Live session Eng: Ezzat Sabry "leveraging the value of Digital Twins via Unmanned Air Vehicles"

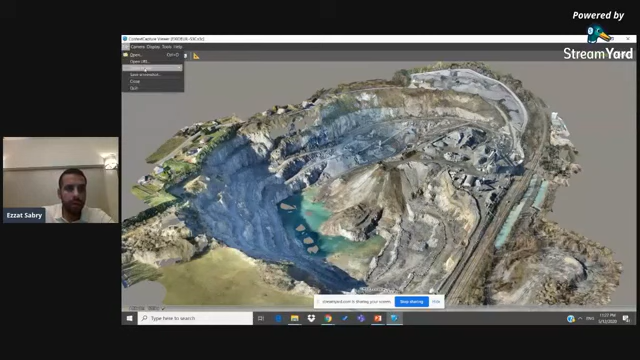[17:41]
انا بحرك بالماوس. ده ترفع عن طريق طيارة بدون طيار.
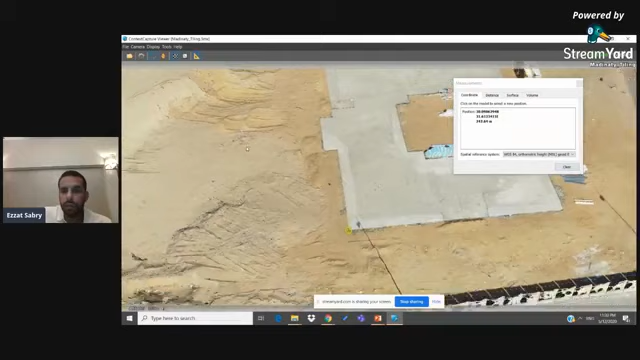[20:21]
المجرد عملت كده قدرت ان انا اجيب تفاصيل
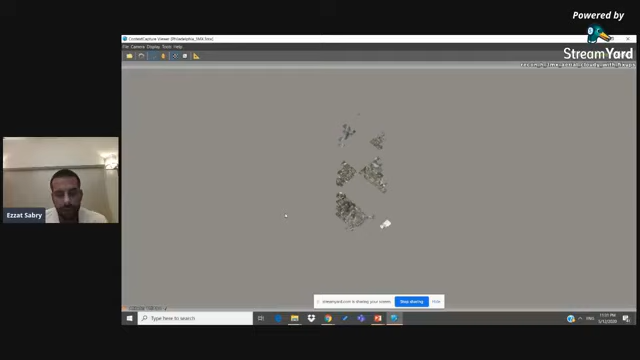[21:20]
من فلاديلفي النطيهات السحاب بالشوارع بالconstruction sites اللي فيها بكل حين
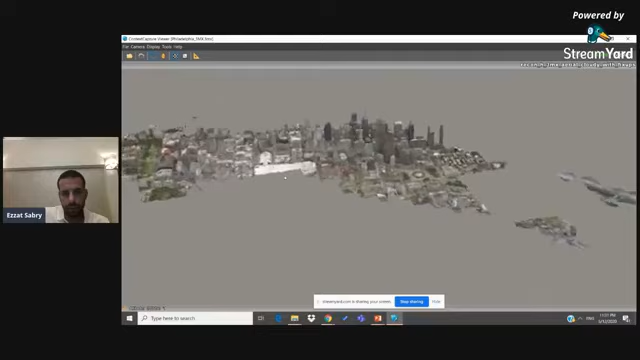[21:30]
طبعا التكنولوج ديس جالبا جدا بتقدر ان هي حسب الكمبيوتر
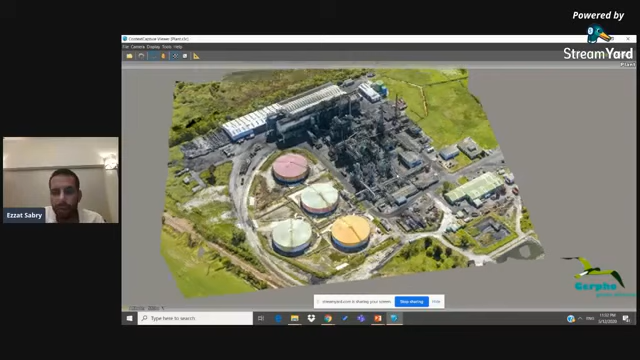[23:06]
بالبروسيسينج يونيت بكل حاجة وبدل ما ابعد فريد تنساه عشان تعرفت
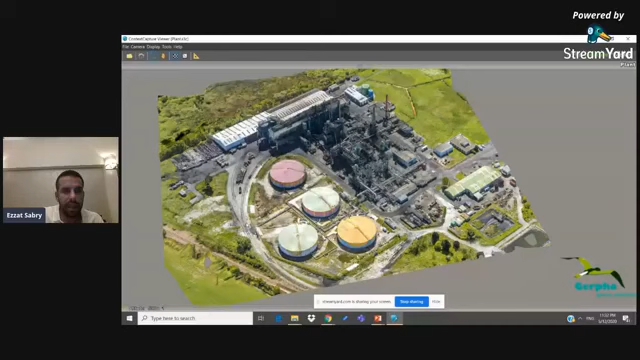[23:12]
بمجرد ما بدوس هنا كده وبدوس هنا بقدر اعرف المصورة دي مثلا او الكوح دوت تقريبا احدثياته كان
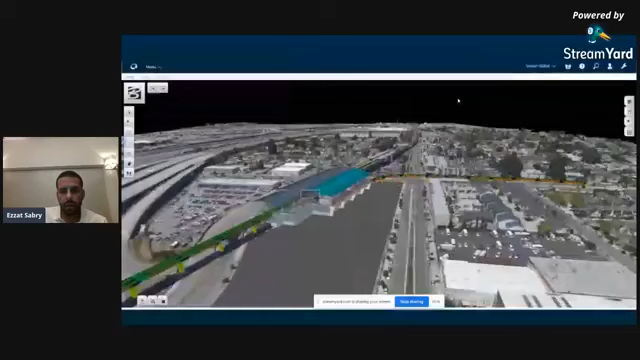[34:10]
انواع تطبيقات هنا عندي محطة Metro
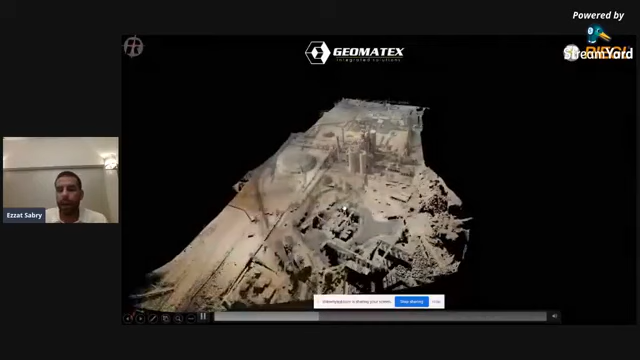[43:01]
دي بوينت كلاود. تمثل اه المصنع بدقة عالية جدا جدا ممكن توصل لخمسة ملي.
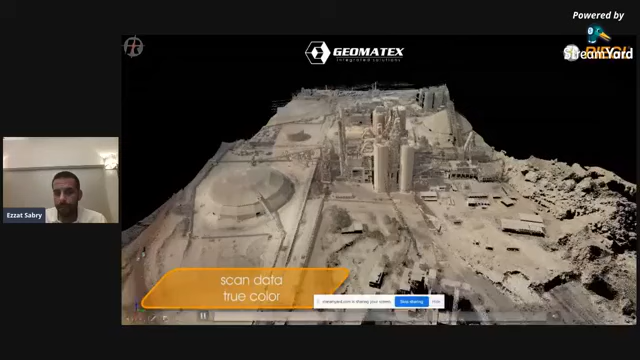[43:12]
نشوف ان خط الكهرباء ممثل ازاي. طبعا دقة عالية جدا في الرفع.
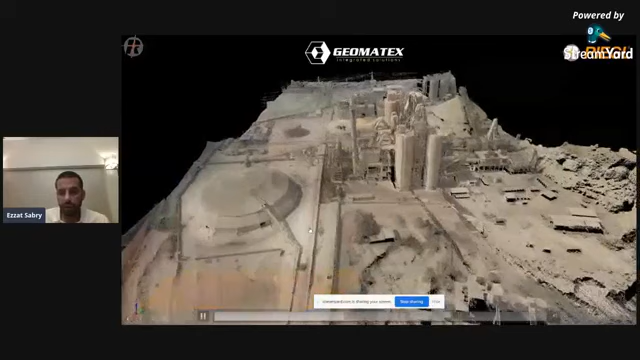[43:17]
بتطبيقات الصناعية او تطبيقات حساسة كتير.
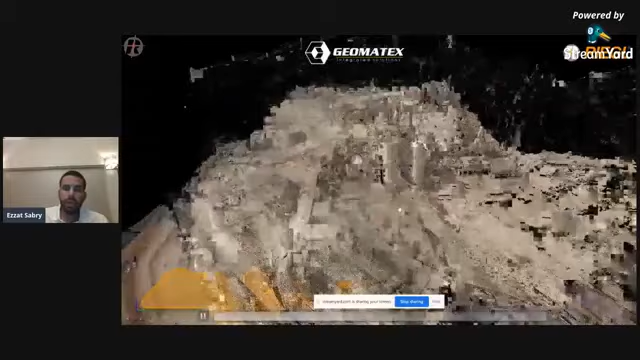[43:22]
عندنا مثال تاني لو انا مش محتاج الدقة العالية دي وعايز اعمل اه